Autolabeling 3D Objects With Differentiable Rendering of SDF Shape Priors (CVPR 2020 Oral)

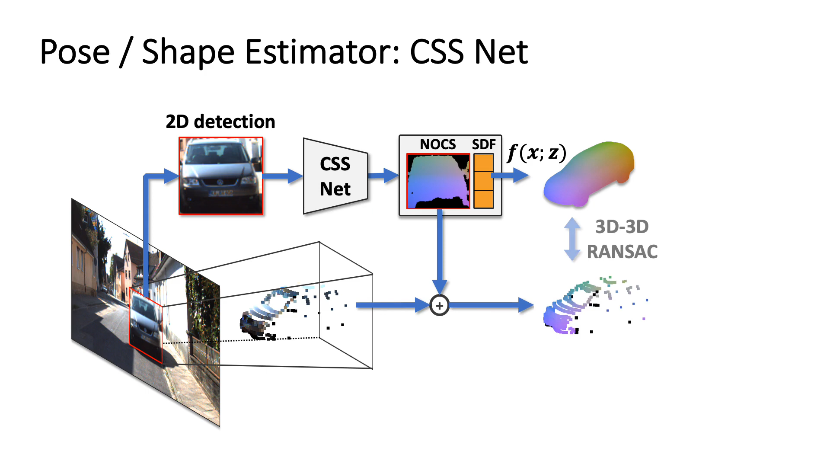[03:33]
and then establish 3D-3D correspondences between the scene and model to estimate an initial pose transformation. Given the initial pose and shape estimates,
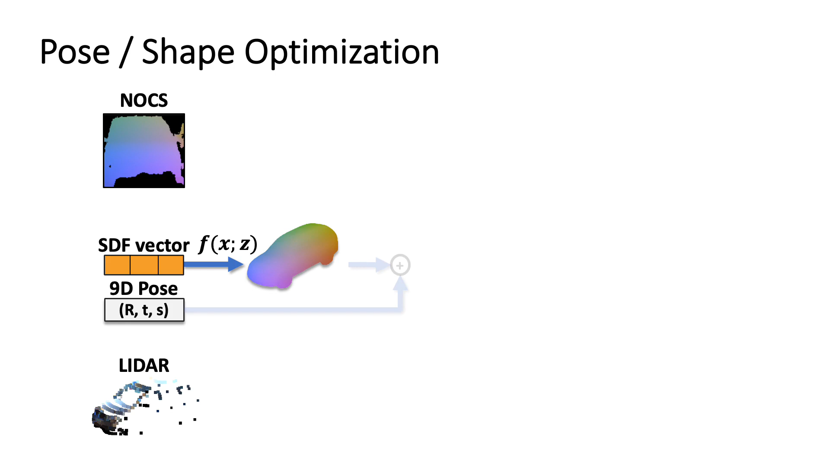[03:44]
we transform the predicted object, and use it to iteratively refine the estimate through differentiable visual and geometric alignment.
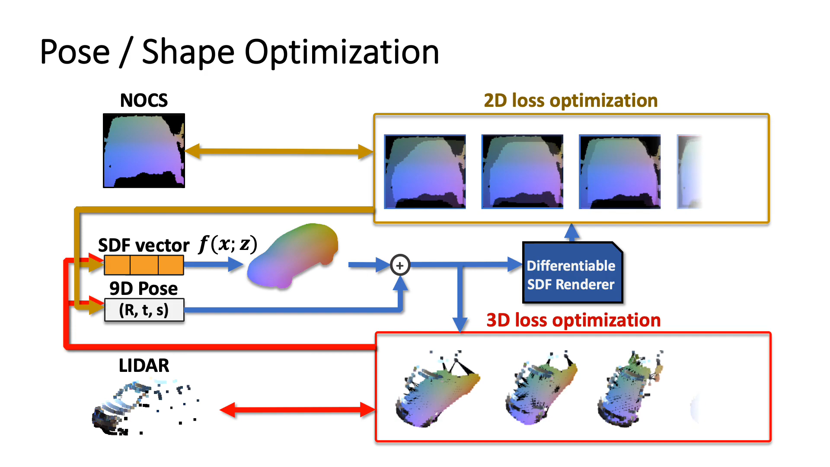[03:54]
To improve the quality of the CSS net predictions, we employ a curriculum procedure.